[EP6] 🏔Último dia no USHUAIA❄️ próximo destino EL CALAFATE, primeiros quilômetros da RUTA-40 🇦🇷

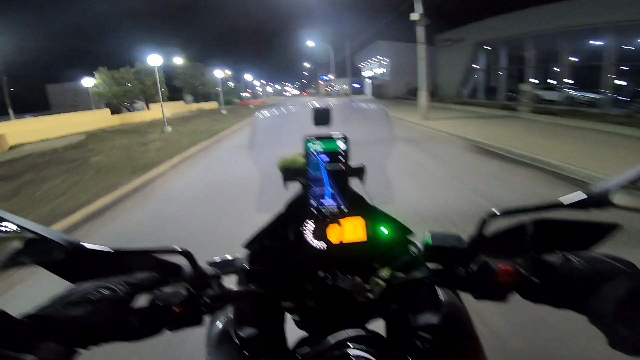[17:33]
e ir até o início da ruta 40.
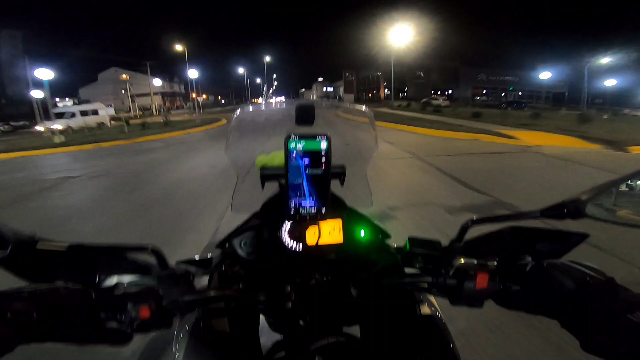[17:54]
É o Calafate, onde a gente vai ficar hoje. Aí é o Calafate, depois é o Chaltén, depois o Bariloche, e assim vai. Menos um, tá bem frio, mas vamos cedo porque talvez a gente
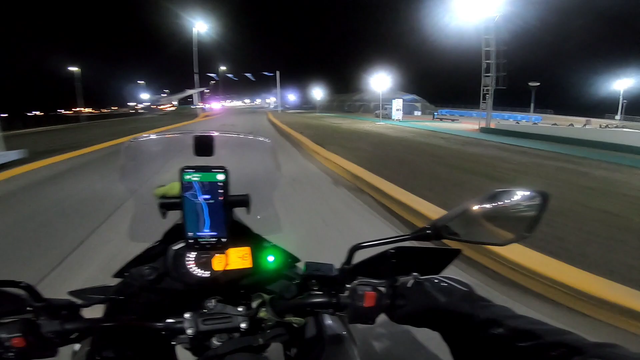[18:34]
Bom, eu acordar bem cedo. Ah, tem bastante vento, hein? Coisa que eu não queria, mas pode ser que dê uma melhorada. É que essa região aqui também venta mais. Quando a gente chega mais lá próximo do Chile, parece que diminui um pouco.